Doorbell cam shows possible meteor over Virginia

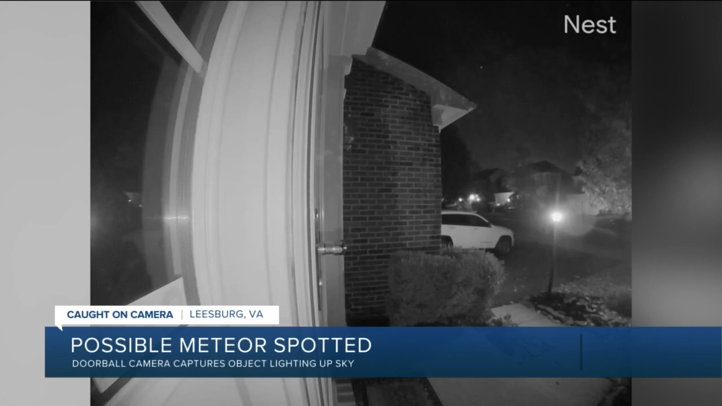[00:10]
This was captured by Asia Jones in Leesburg early Saturday morning about 3 a.m. You can see a small object light up the right corner of the screen for just a few seconds. Meteor trackers over at the American Meteor Society said that particular bright spot was seen across Virginia and as far away as Columbus, Ohio. All right.